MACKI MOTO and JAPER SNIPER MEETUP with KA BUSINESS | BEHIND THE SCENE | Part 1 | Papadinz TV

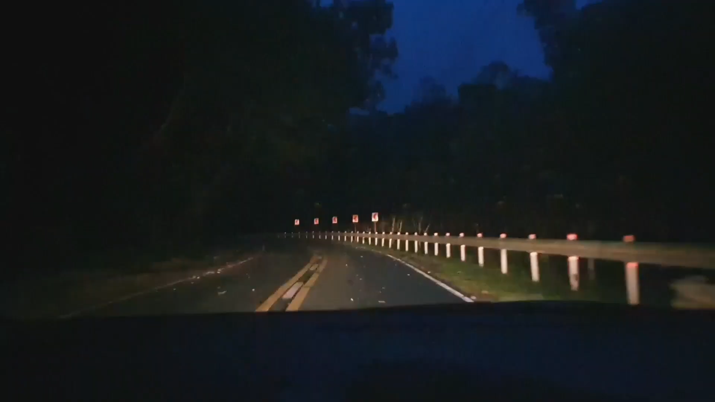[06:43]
So yung mga kapapi, malapit na tayo sa Kibyang Tunnel. Sa may